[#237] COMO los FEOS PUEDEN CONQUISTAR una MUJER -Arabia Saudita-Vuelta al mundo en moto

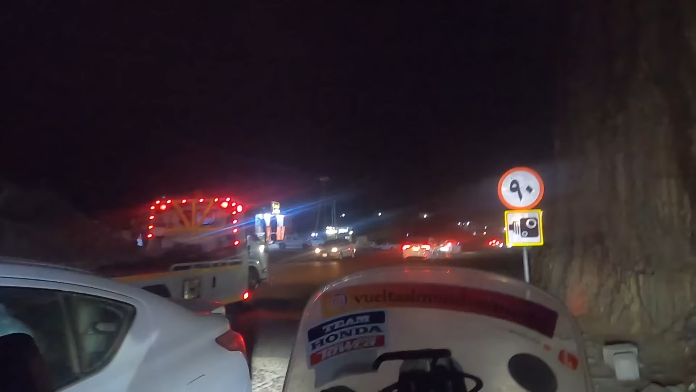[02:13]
¿Tiene que venir a la gasolinera? Pues como este. En vez de ir por otro lado, van por este, por esta. Sí, y hay arena ahí. Sí, sí, ya lo veo. ¿Y aquí qué me dices?
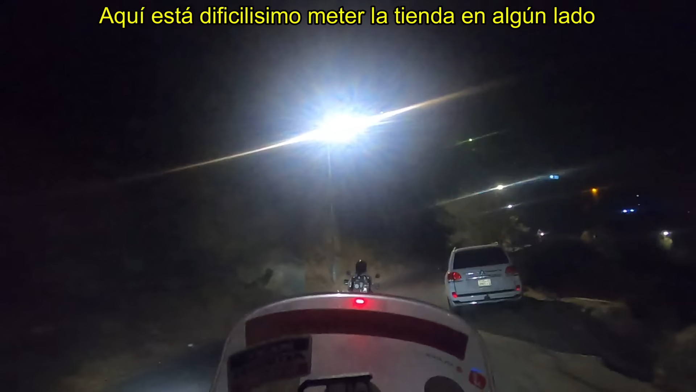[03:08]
Aquí está dificilísimo meter la tienda en un lado.
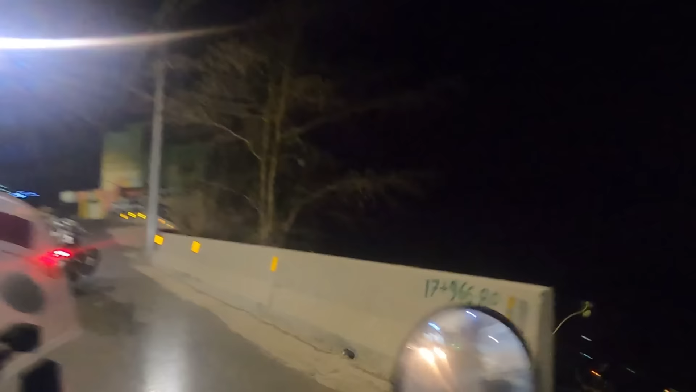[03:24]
Es que mira aquí a la derecha, es que hay un barranco como para que haya un terremoto.
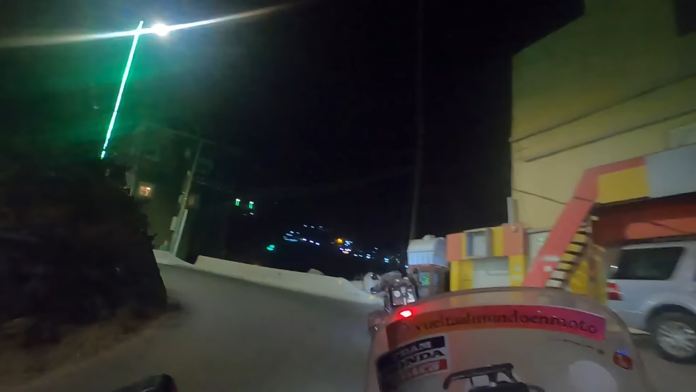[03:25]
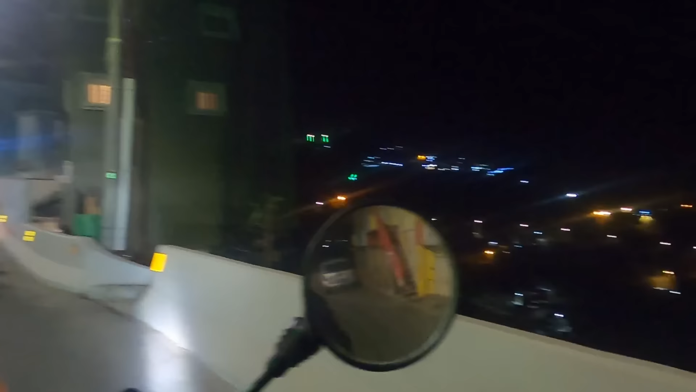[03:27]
Fíjate cómo están las casas todas en la misma barranquera. Vaya los cimientos.
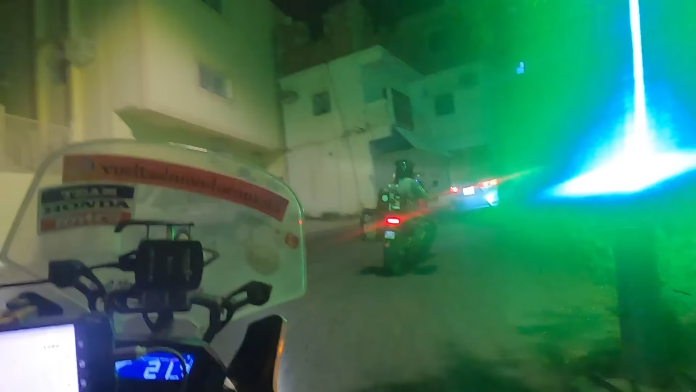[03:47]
Esta zona totalmente montañosa, que además fresquito.
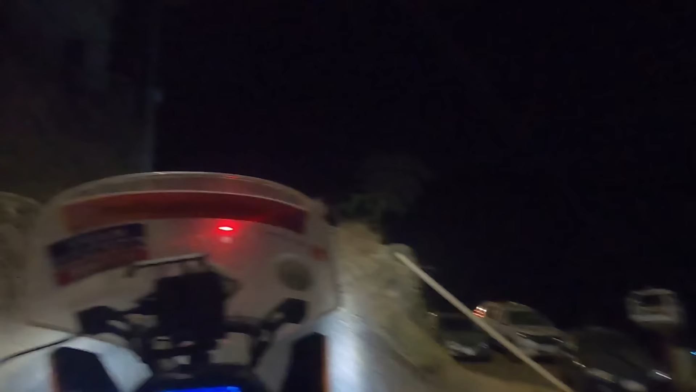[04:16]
La verdad es que no sabemos si esta carretera tiene salida, pues el mapa lo hemos mirado y está un poco confuso. Cuidado, cuidado, cuidado, cuidado. Dios, la moto.
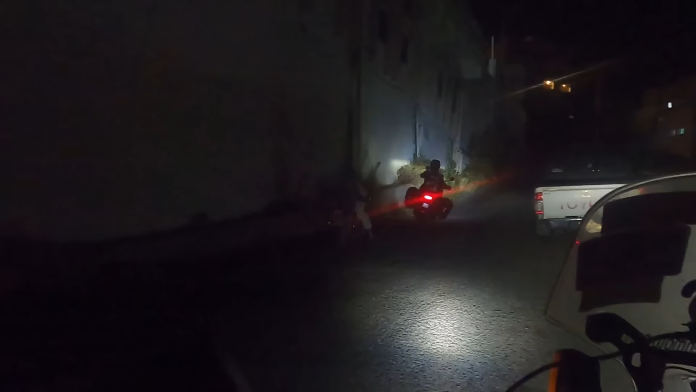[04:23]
Dios, cariño, joder, qué susto. Hombre, pues, me dices cuidado, pero yo no veo la moto, está sin luz. Va sin luz, pues no te ha dado de milagro. Y ahora casi te da otra vez. Dios, el niño. Esto es normal.
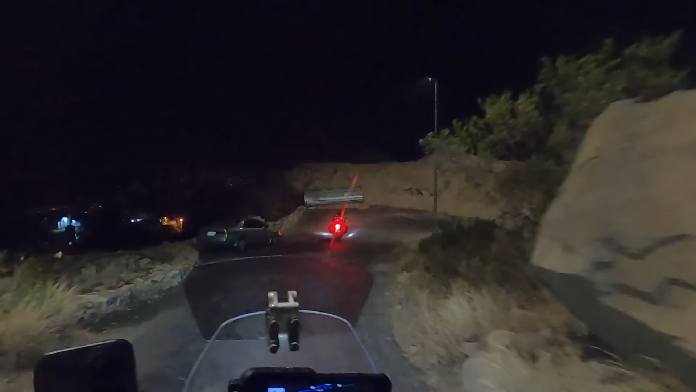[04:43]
Hay una curva a la derecha.